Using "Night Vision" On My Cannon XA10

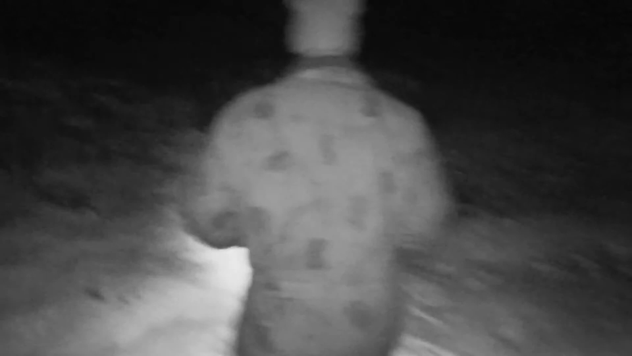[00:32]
you got a design on your bodysuit yeah yep it's camoed oh okay camoed it myself
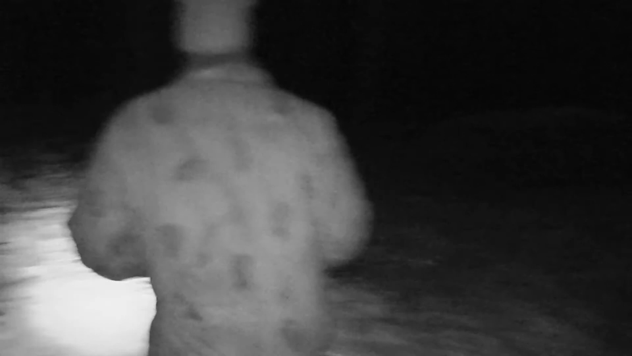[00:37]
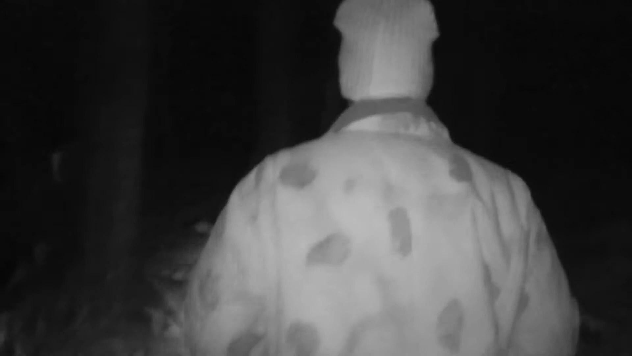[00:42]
it blends in pretty nicely we're just up past 100 feet now
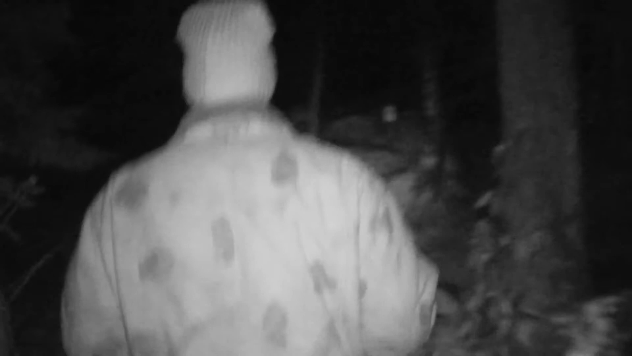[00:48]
who knows i might get a big foot tonight you don't know man you don't know
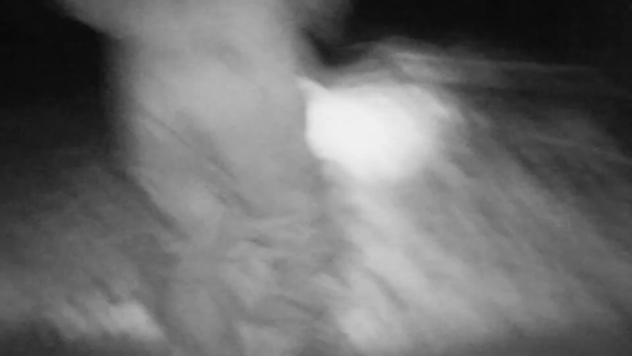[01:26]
here we are about 80 yards
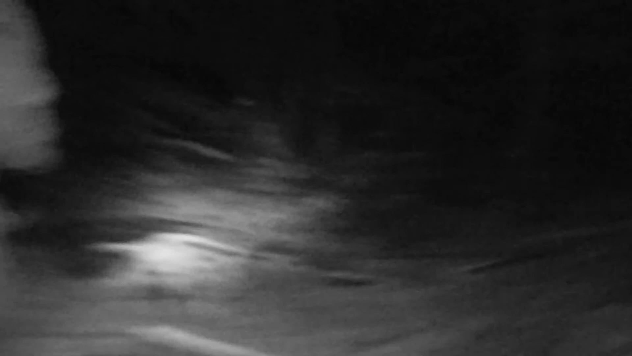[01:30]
coming up on 100 yards there's 100 right here
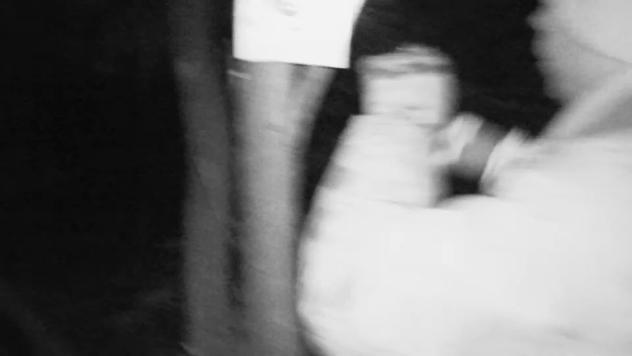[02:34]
here's the round i came out and fired these are the four rounds i fired earlier
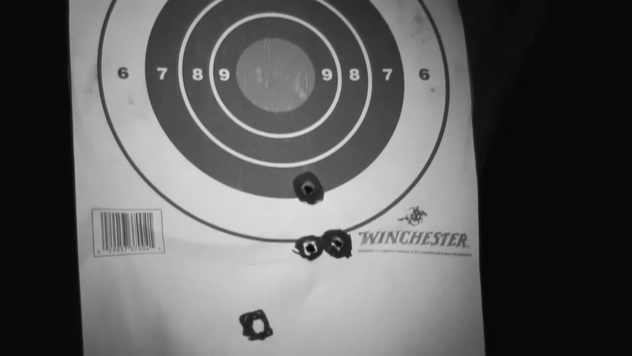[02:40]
we're up here you know we're a good 130 out we had a couple that came in low
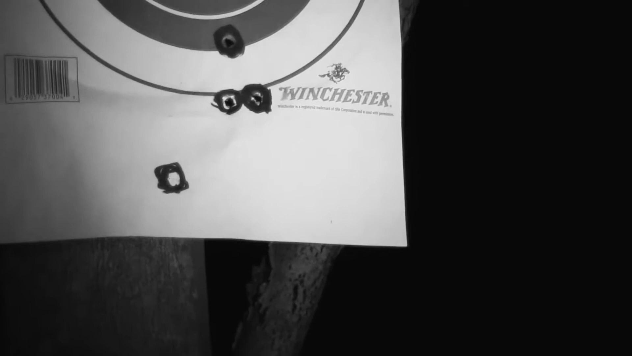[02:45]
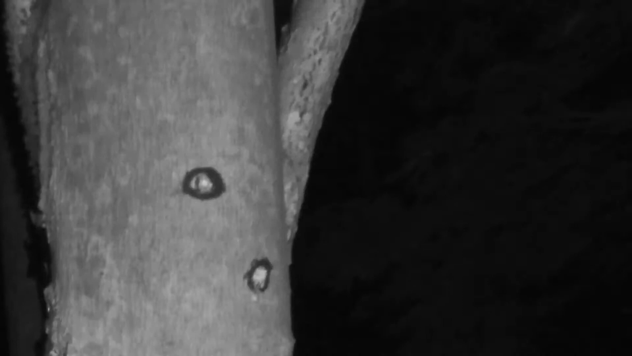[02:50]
but uh those aren't bad shots from this range with a pellet gun all right now here's our little setup
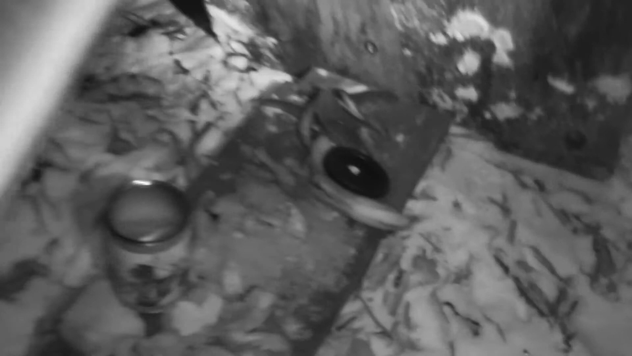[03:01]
this is where we're feeding the animals we're going to set a bait camera up here eventually
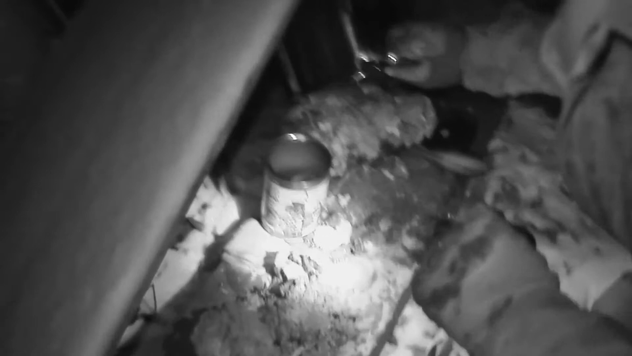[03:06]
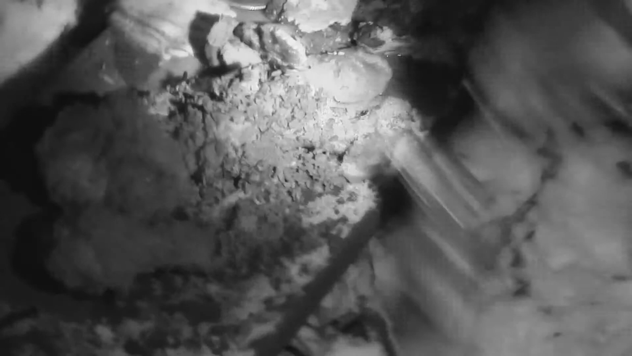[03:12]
that should create a pretty good stink we got some fried chicken some seafood chinese and rice looks like
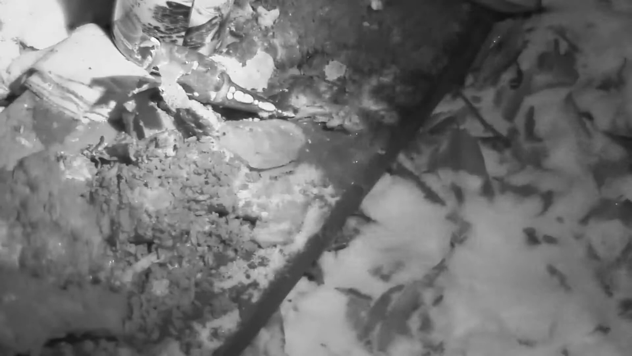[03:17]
bananas and some bacon fat in there gravy butter it's got basically everything that bigfoot could want
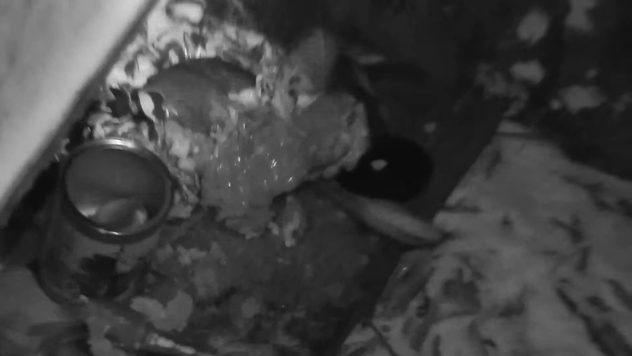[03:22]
so if there is a squash in these woods
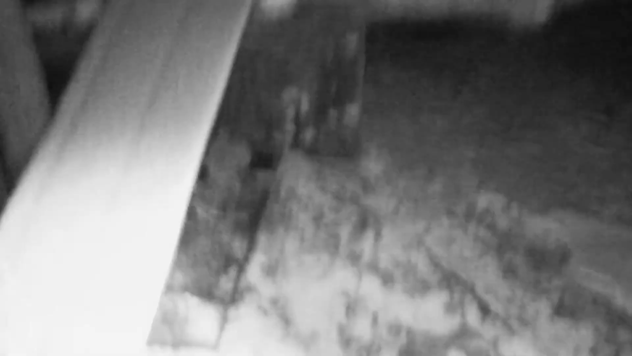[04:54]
but uh we think the splotches are friendly
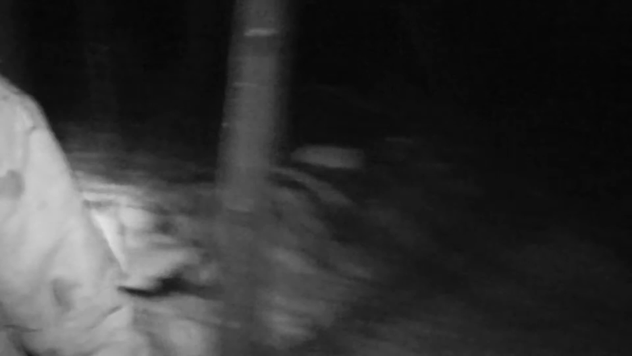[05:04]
nice little spot up here it's nice you can see we're quite a ways back and so the rounds there's a round in the tree right there
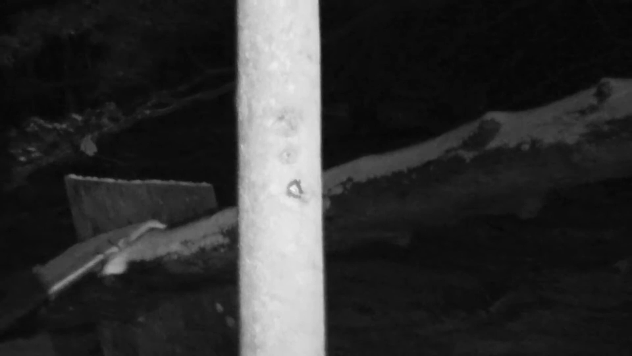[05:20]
and i got hung up a little wind and we're back here so far we're skimming by trees an inch or two on either side yeah tight squeeze i mean this is a real sniper shot back here